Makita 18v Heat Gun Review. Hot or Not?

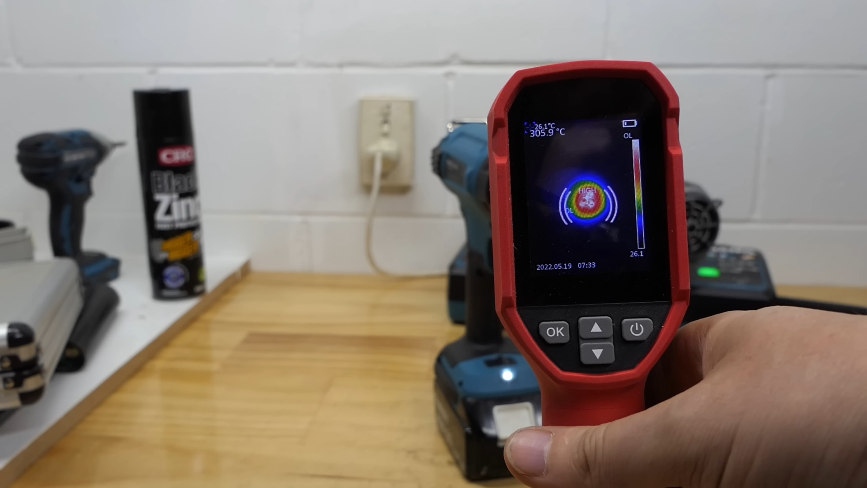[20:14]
okay see with that distance from the camera I could basically run it and the camera will be okay now what I've gone and unfortunately done here is get a thermal imaging camera that only goes up to 400 degrees celsius and this thing is rated at 550 celsius so we've got a bit of a problem here I tried to get the 600 degree one a while ago but I just couldn't get it and I settled for this and now it's come back to bite me in the butt this is on the number 6 setting but on the lower fan speed and it's basically